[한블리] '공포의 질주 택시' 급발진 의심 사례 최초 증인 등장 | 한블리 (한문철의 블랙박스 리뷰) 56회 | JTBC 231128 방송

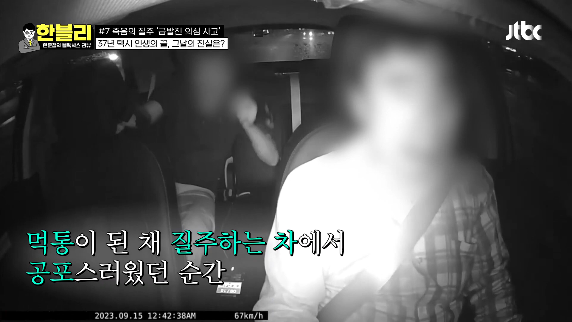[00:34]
그렇게 밟고 갔는데 계속 속도가 붙어서. 시동도 끊거든. 꺼도 말을 안 듣고.
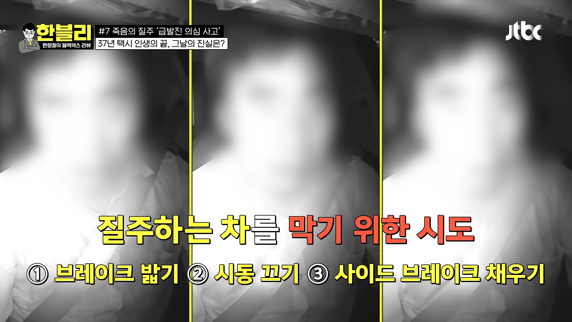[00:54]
계속 2차선으로 차 못 피해가. 그래 이제 거기 가니까 피할 데 없으니까. 시동 대기 중에 차로 박았어.